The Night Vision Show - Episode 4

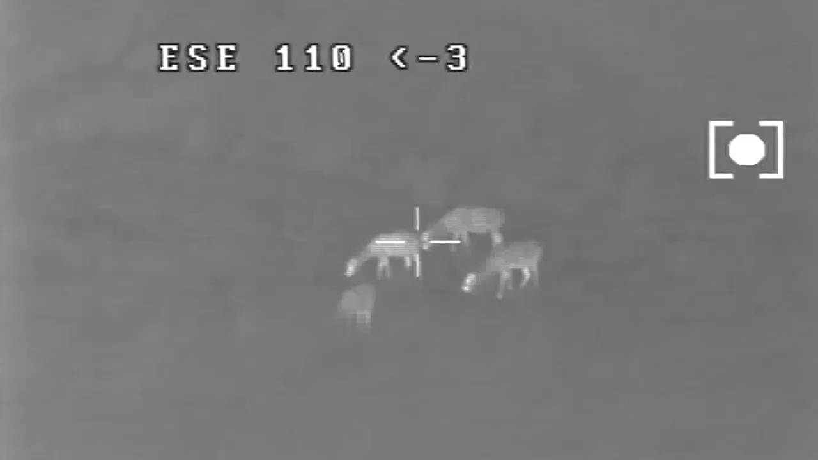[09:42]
look and see we see what's happening with the thermal and the footage
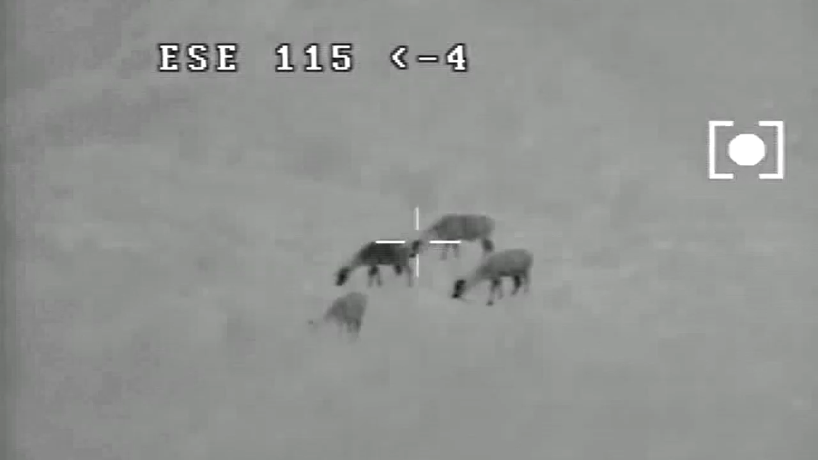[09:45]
that you're seeing while we're talking here
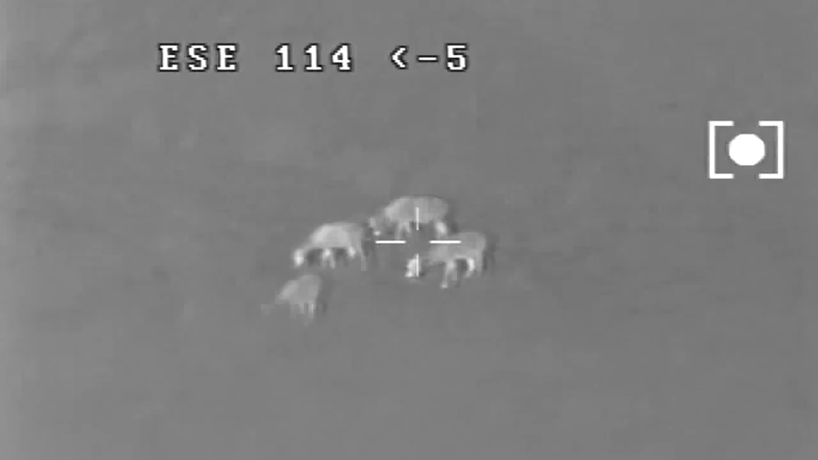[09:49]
gunship gun cam in the infrared essentially
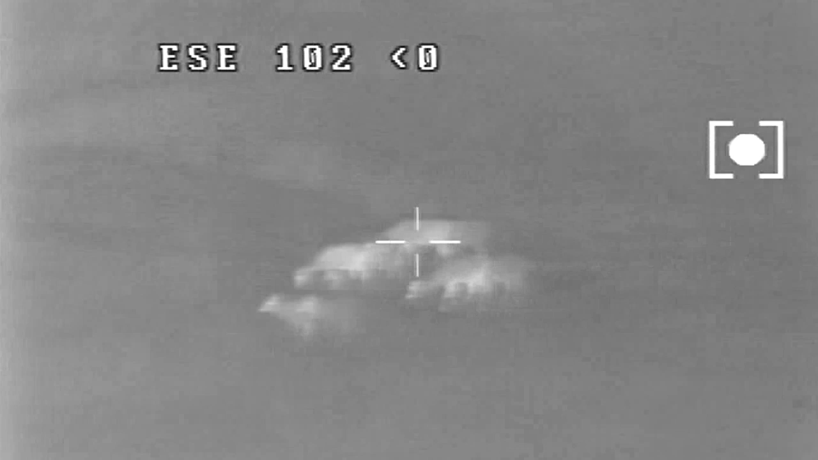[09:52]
the technology is the same but it's the same thing this is it is a top-of-the-range thermal
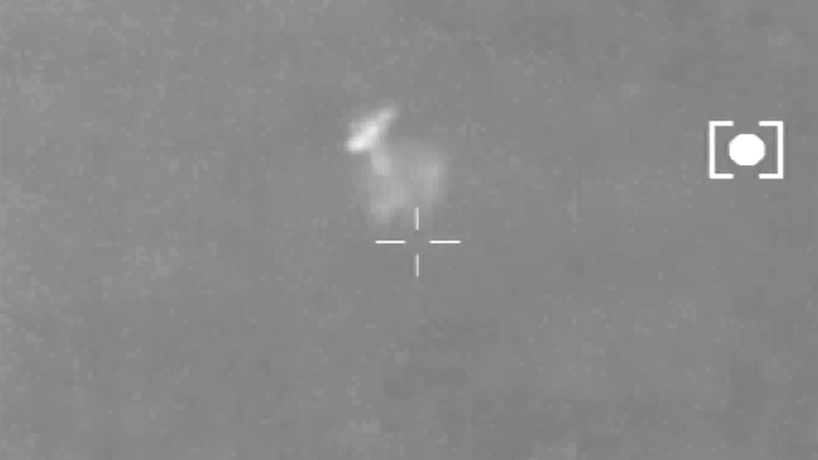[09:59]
it's up there it is military grade and whether or not you
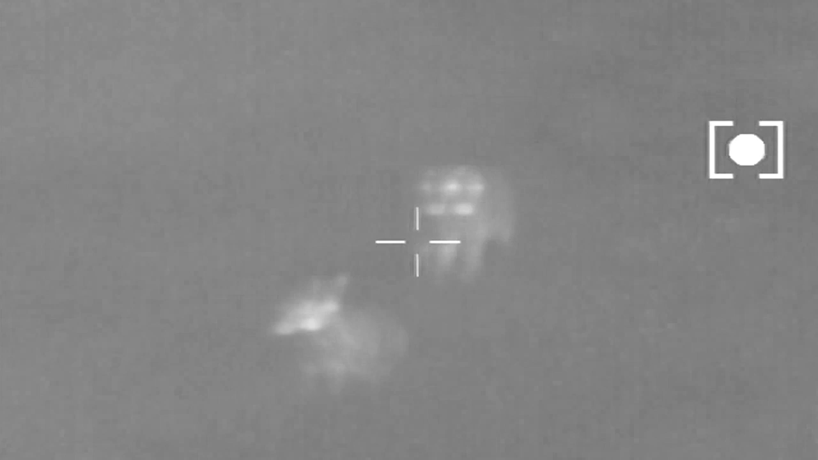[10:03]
would use it for a specific farm or hunting personally my point of view you'd be better off up to 900 meters with HD 30 yes people that buy this
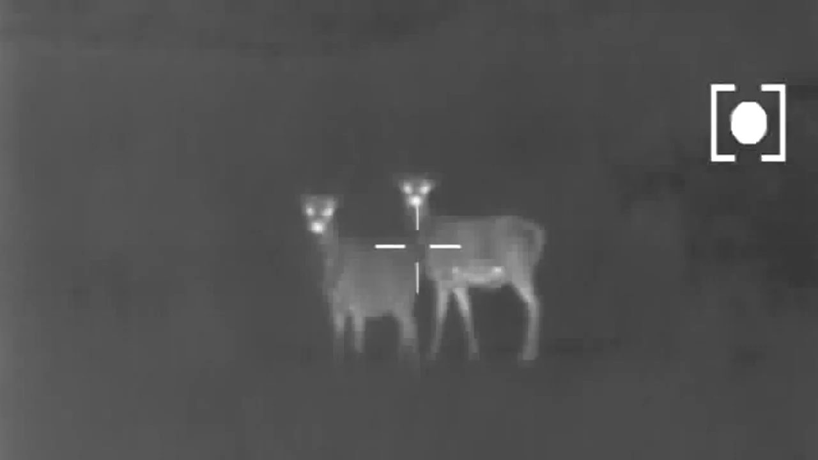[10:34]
done in a particular time where you can scan a field very quickly you know counting a red deer population for example you can do it in an evening with this or does it take you weeks with night vision yeah so
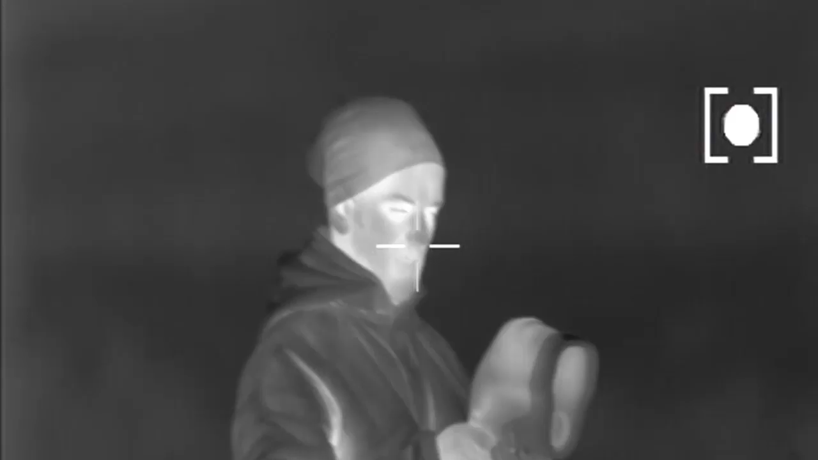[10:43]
it just gives you the scope of the
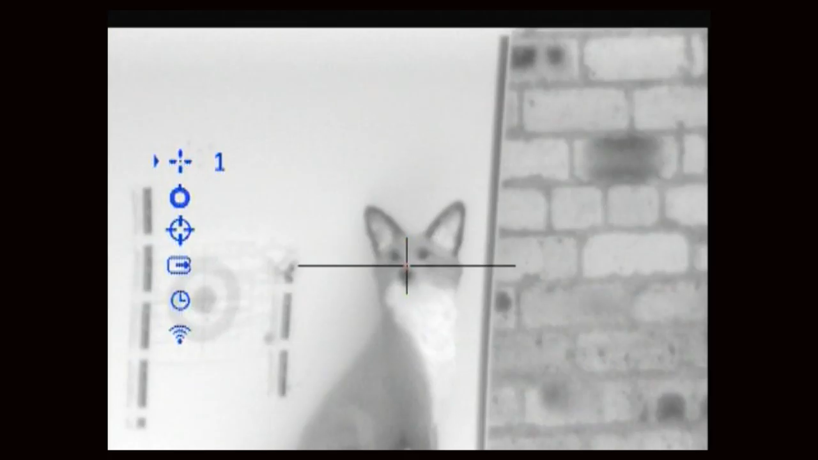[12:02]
user selectable reticles and the problem had before with the screen when you did our dealer upgraded your reticle to a different reticle it can cause burn in the screen or memory in the screen now you can choose between 13 perfectly freely it's something that digital scopes for example
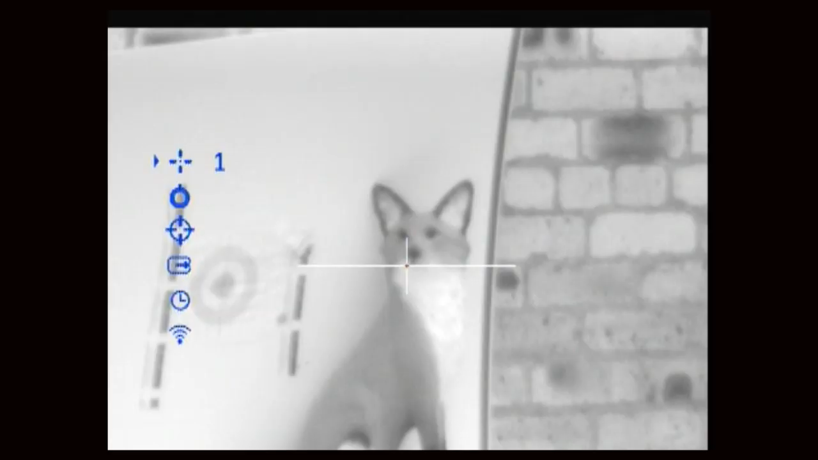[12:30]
scopes can get a bit boring or they can
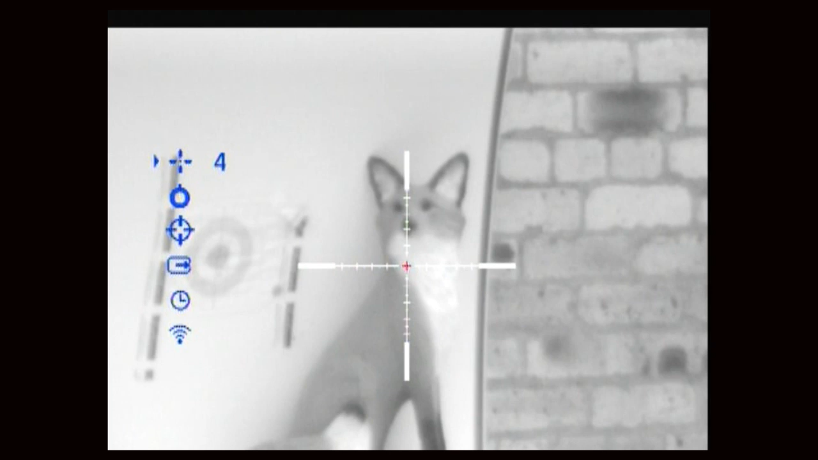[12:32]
get a bit awkward in different light conditions 13 different reticles is ideal but there's
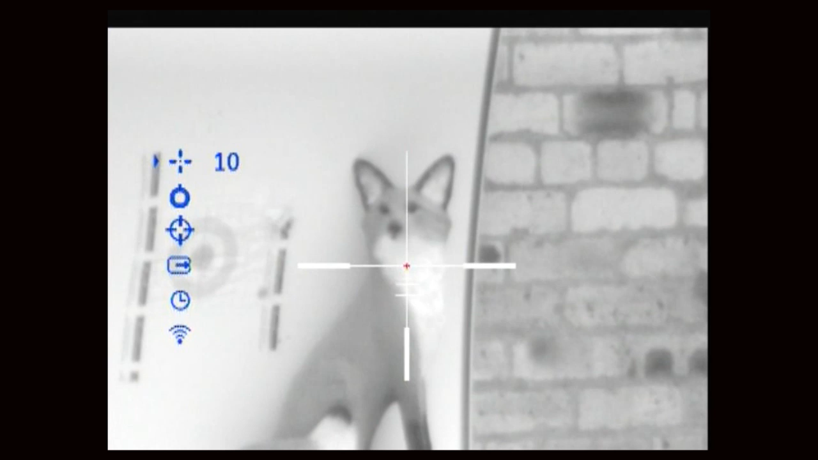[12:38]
also a new setting isn't there for different weapons there is yeah essentially as you said with the reticles there's various different reasons you'd want reticles
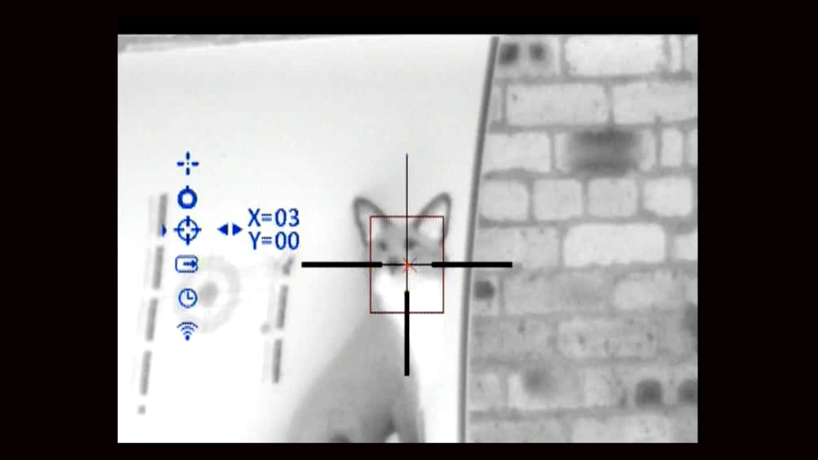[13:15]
example all stored in here or in this case you can have a rifle set up 50 meters zero 100 meters zero 150 meters zero and you can change the settings without having to re-zero your sight and I suppose the other side of it as well yes okay it's a